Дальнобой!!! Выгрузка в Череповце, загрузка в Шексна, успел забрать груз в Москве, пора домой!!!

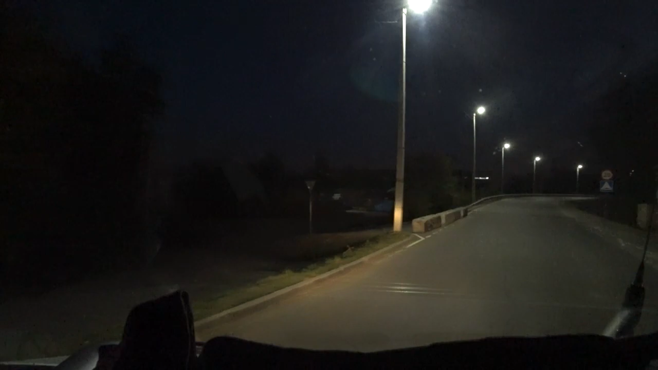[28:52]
может надо было наоборот ехать ну и хрен с ним так так ну-ка как мы загружены
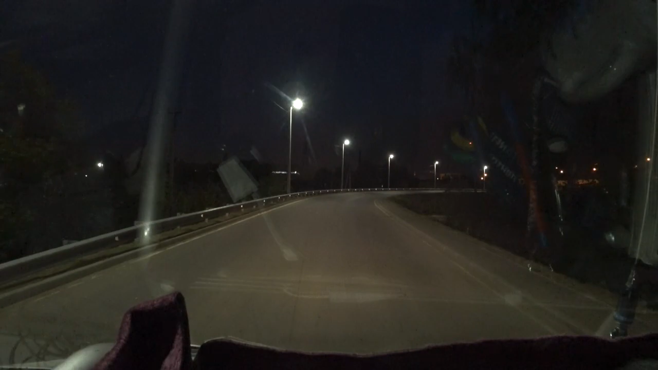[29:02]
да нормально легкое покачивание а вот мы сейчас выедем на аутобахинг через 200 метров поверните направо на Адмитровской шоссе я качу вам не скажу что тут можно или тут односторонняя что-то не поймите наверное односторонняя поэтому тут кирпич или не кирпич скорее всего кирпич
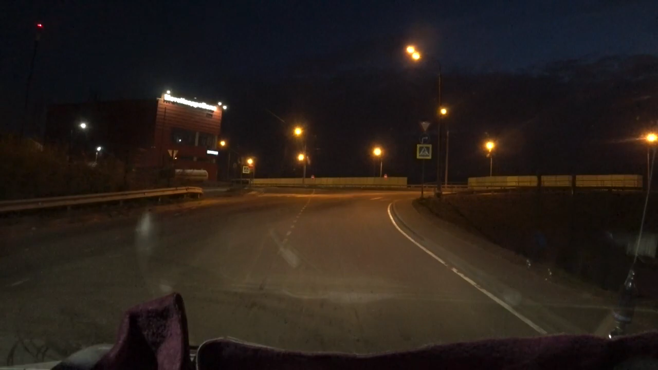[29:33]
200 метров чего кирпич вот вам и пожалуйста поверните направо поэтому я сюда и не заехал поехал через стоянку через эту в общем вроде все забрали были там небольшие прикончики но вроде все нормально все разрешилось на мне эти прикончики пофигу боже как я хочу в душ а я хочу в душ там не было душа в общем поеду